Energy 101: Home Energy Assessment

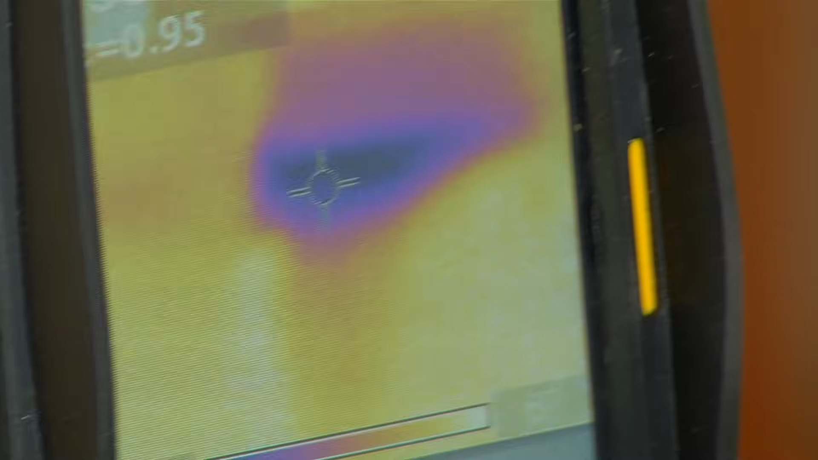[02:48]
Here, the darker the color, the worse it is. These black spots mean one big air leak.